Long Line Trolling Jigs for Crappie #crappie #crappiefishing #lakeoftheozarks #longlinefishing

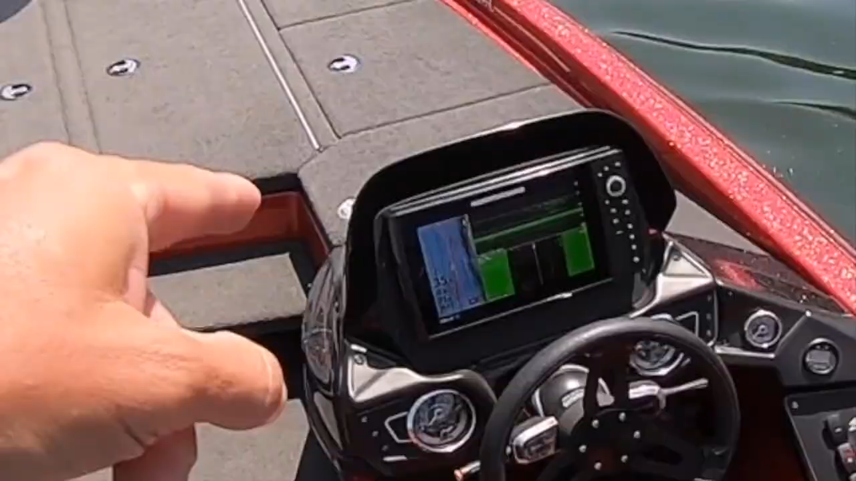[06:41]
We're about to go through a mess of fish. Hopefully something down here bites.